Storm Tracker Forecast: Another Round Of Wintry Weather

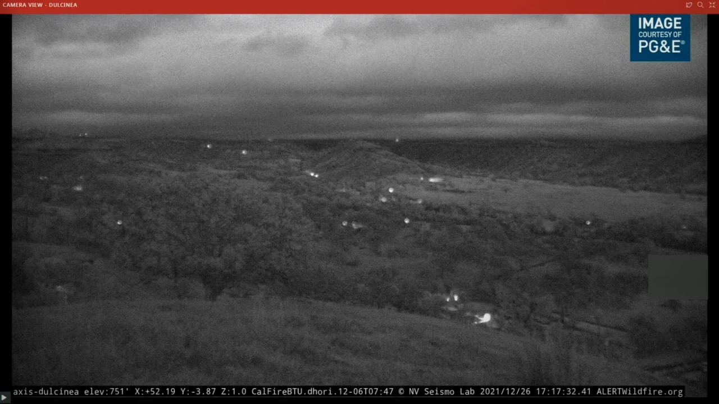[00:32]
we do see the possibility for some snow to fall in cities like Paradise and areas north to the immediate north of Redding. But looking out towards the Paradise area near Dulcinia, I believe looking towards the Clark Road, it's mainly cloudy right now.